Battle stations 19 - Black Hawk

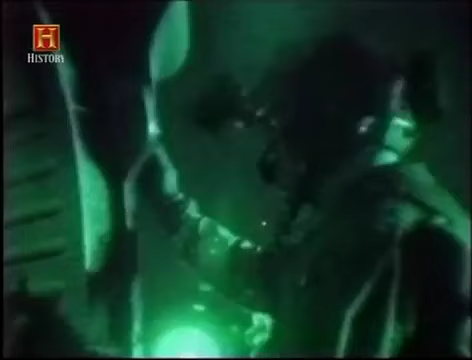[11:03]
Ci sono diverse tonalità di verde che ti dicono cose riguardo al terreno all'acqua, la velocità, la quota, gli angoli di chiusura.
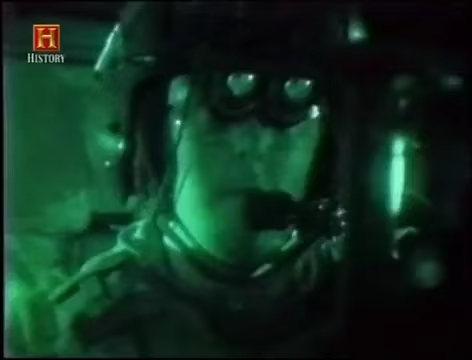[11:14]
Bisogna volare per un bel po' di ore prima di riuscire a leggere gli schemi o
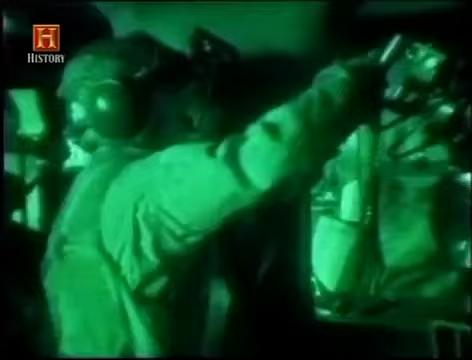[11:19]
i sistemi di
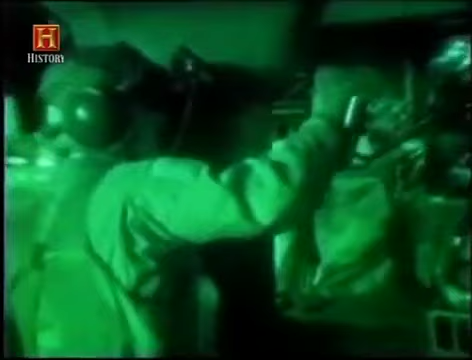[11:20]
navigazione notturna e abituarsi a quella visione e al modo in cui essa corrisponde a quello che realmente c'è fuori dall'elicottero.
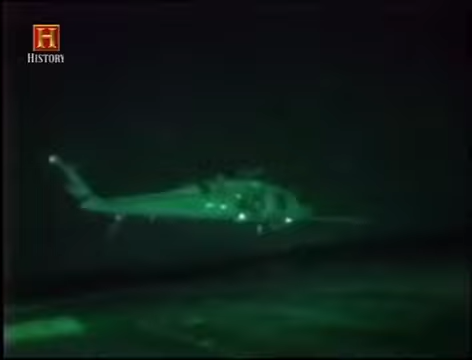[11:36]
Per guardarti intorno ti serve della combinazione tra ciò che riesci a vedere con i tuoi occhi di notte e i sistemi di navigazione notturna.
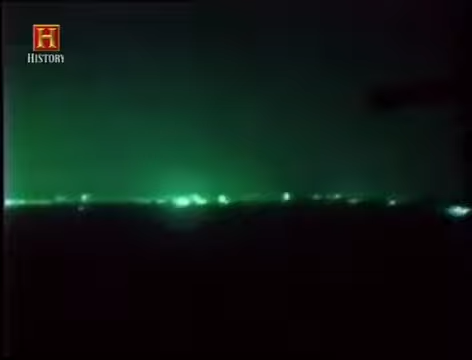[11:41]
Hai bisogno di entrambi i pezzi del mosaico per essere in grado di comandare l'elicottero.
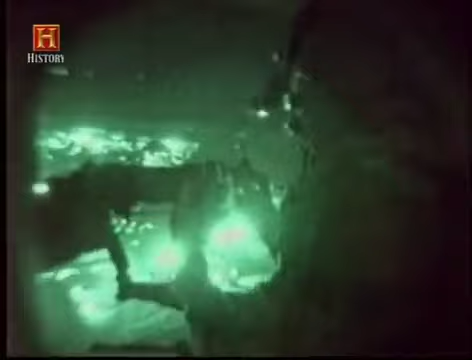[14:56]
L'operazione Argent Fury ha tenuto fede al suo stesso nome. Tra le tante lezioni che abbiamo imparato a Grenada vi è la certezza che avremmo dovuto utilizzare questi velivoli di notte e in modo molto più efficace.
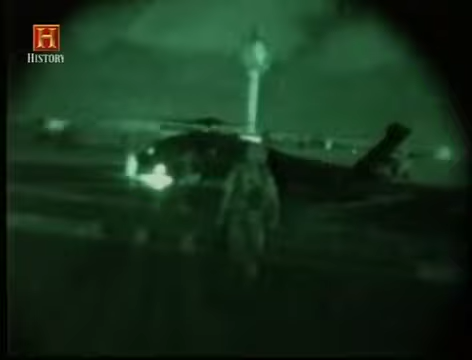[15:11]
Da questa è nata la necessità di modificare l'illuminazione del cockpit e accettare l'idea degli occhiali per la visione notturna.